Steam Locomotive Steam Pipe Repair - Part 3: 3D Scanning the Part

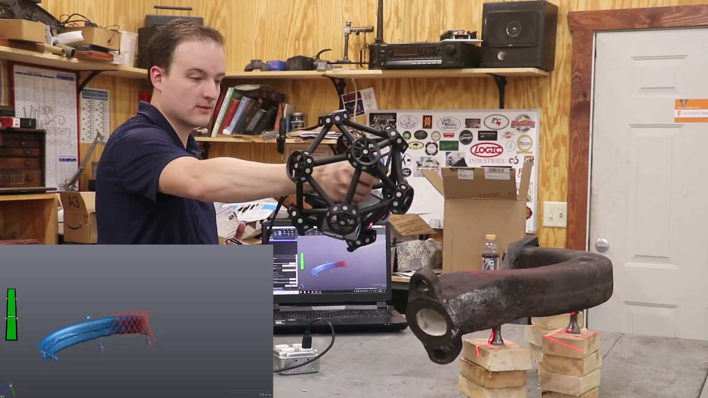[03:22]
So, you're just highlighting the areas and this camera system in my hand is watching how these laser beams are performing over the surface. You can see on the screen that it immediately starts to pop in. This allows you to move really quickly on something like this.
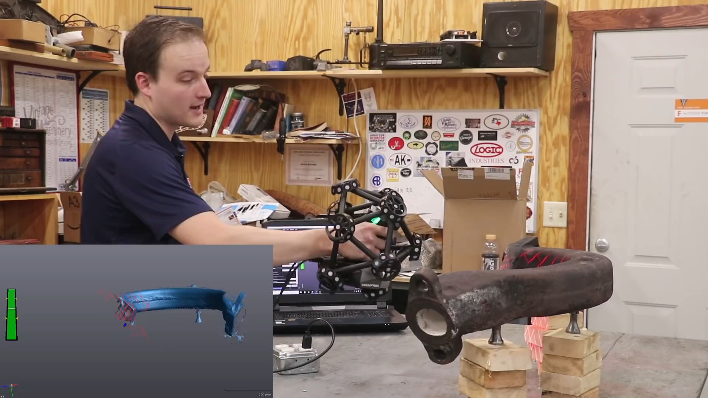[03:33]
Thankfully, the inside is a nice bright white from the solids in the scene. That makes the scan show really well. But, an interesting thing about this scanner is it can actually do chrome surfaces.
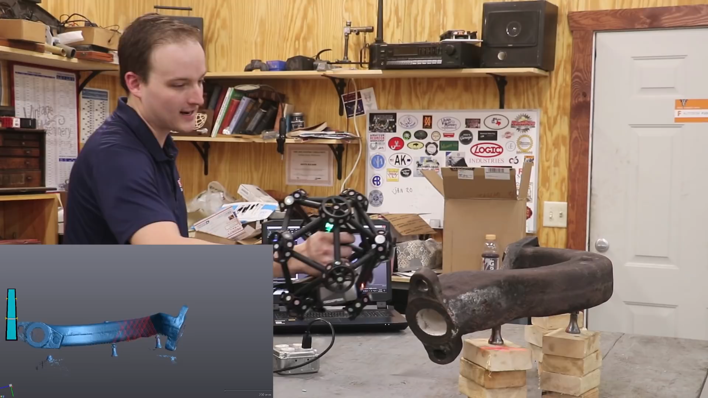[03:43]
It all went to mirror surfaces, which is kind of amazing. But, you're actually seeing this in real time, what it's picking up.
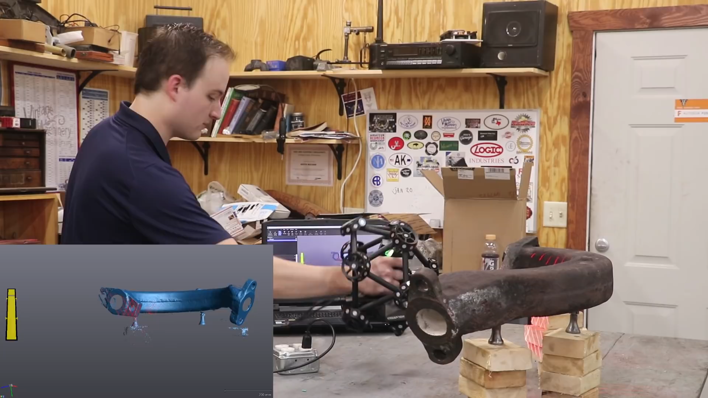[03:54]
So, since it's being tracked by the camera system,
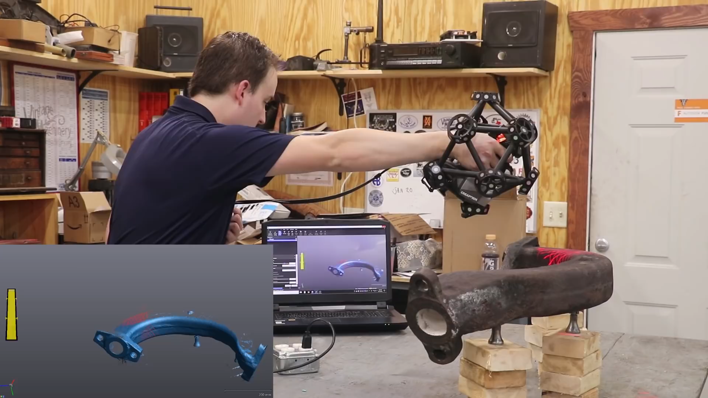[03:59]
something that is actually pretty cool, since I've kind of reached the end of what I can scan from this area, I can set the scanner down. I can move them around, come to the other side,
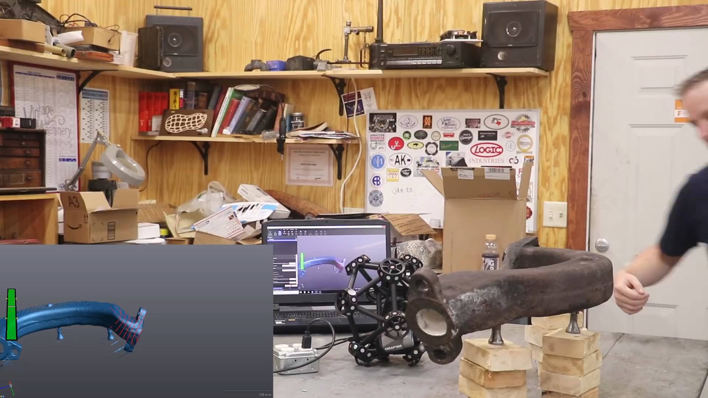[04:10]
and start right back up.
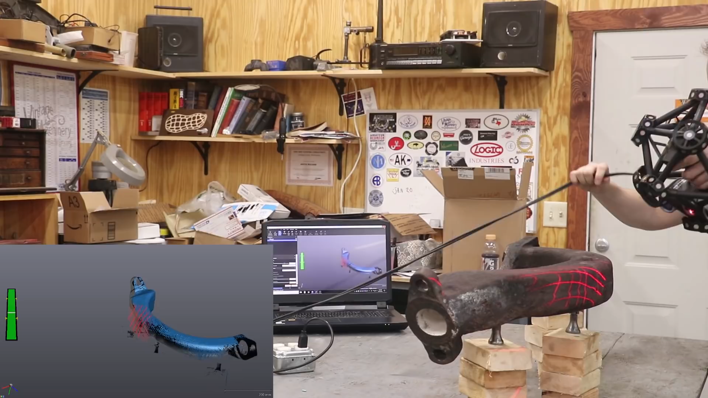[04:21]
So, it knows exactly where it is and where to pick up. So, I'm already probably 80% done with this scan.
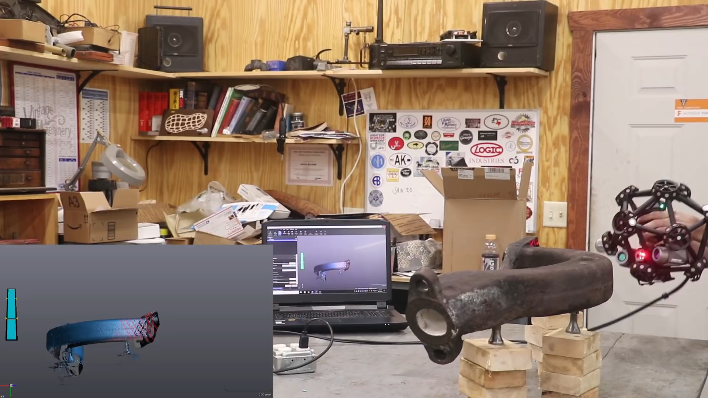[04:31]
What this essentially is, is just a really fancy tape measure. Now, that doesn't really sell it, but that's all it is. It's taking about 100,000 measurements a second.